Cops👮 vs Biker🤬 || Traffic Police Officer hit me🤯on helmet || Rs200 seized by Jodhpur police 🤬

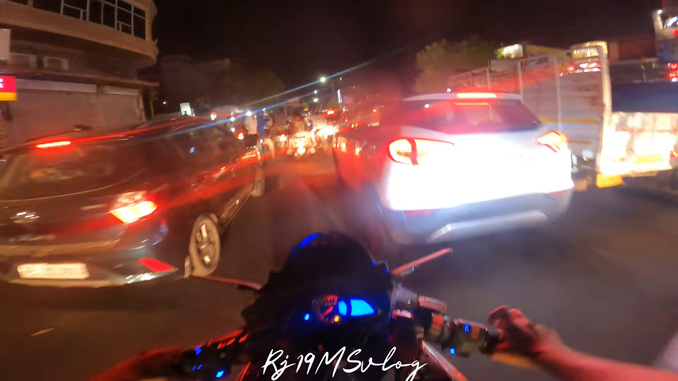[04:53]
तो ये आता है और सीधा भाई मारता है मेरे हेलमेट पे, ये देखो मारी,
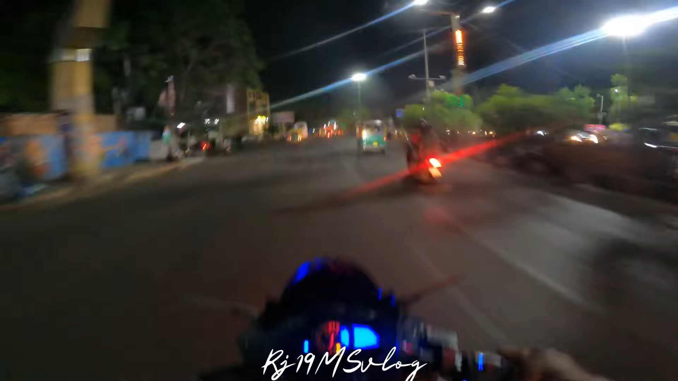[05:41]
और अब देखो थोड़ा ओरिजिनल वीडियो क्योंकि वॉइस यहाँ तक मैंने बोला नहीं था तो कुछ अलग से रिकॉर्ड करके डाला है, ठीक है। और अब देखो आप थोड़ा ओरिजिनल वीडियो का मज़ा।
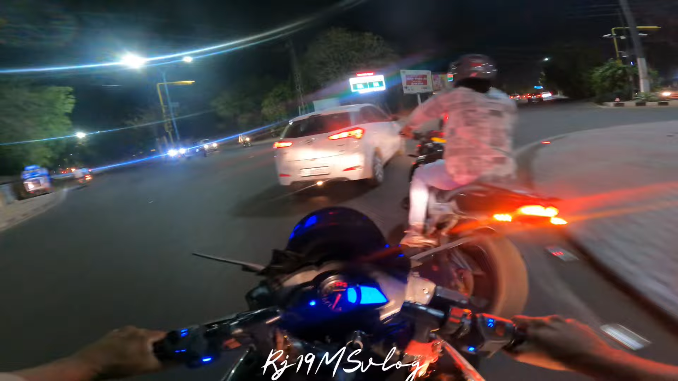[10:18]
और यहाँ से हम सीधा निकले रतनाडा की तरफ, और यहाँ पे फुल थ्रॉटल खींची हमने बाइक को।
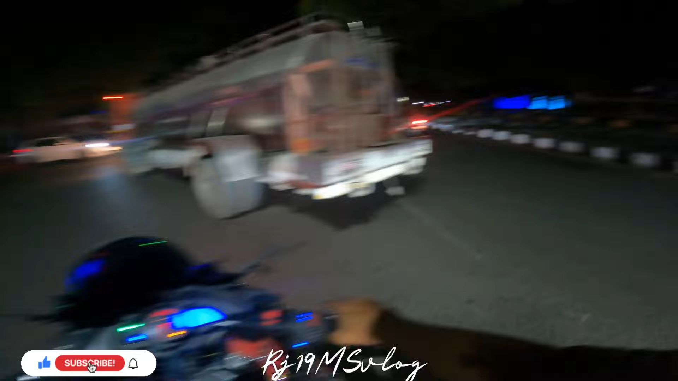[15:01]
रहा है भाई, क्या कर रहे गाइस, थोड़ा सा ध्यान रखो यार।